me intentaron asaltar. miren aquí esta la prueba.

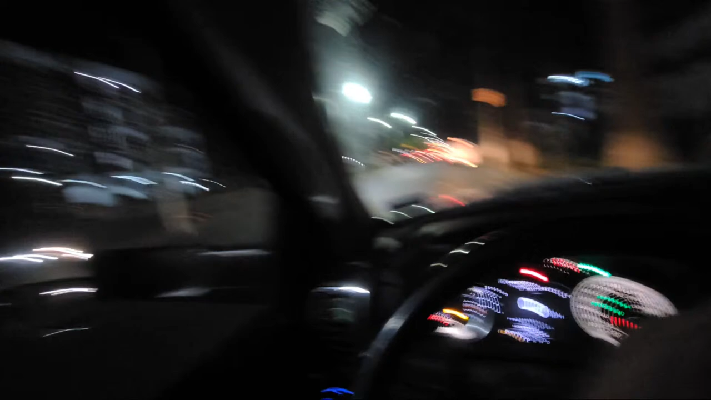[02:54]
Mira cómo me quiso robar el teléfono. La chingada, sí.
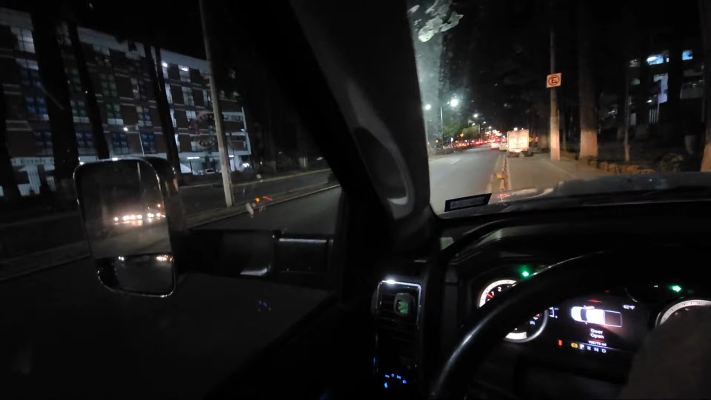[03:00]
La chingada, madre. ¿Viste?
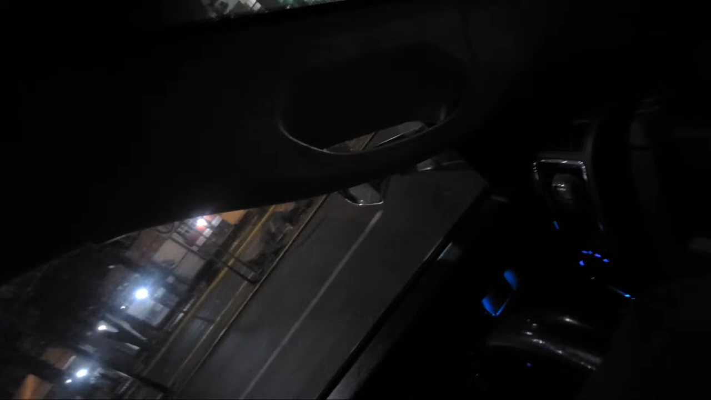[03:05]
Ay, hijo. Ahorita le van a echar la torta encima de su chica. Ajá. Madre. Son ratas, ¿eh? Y hasta te iba a decir, güey, toda fue muy cerca. No, yo no miraba, yo me estaba despidiendo, muchacho. Pero no se lo solté, no se lo había agarrado. ¿Eh? Pinche madre. ¿Ya ven? ¿Ya ven?
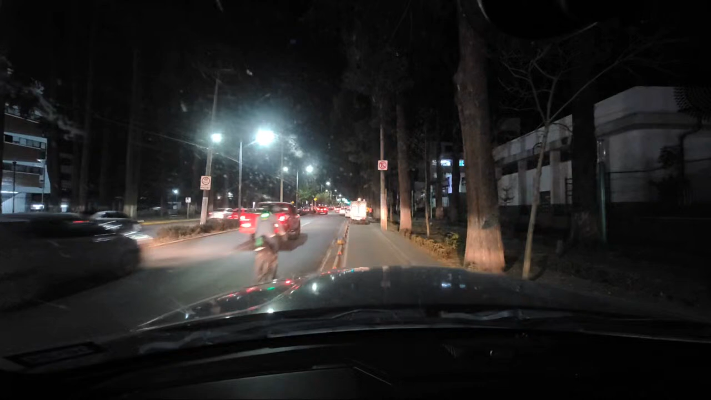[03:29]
¡Ladrones! ¿Vieron? ¿Vieron? ¡Ah! ¡Me quisieron asaltar! ¿Eh? Pero el vato está fuerte todavía. Y en la moto. Y en la moto, espérame.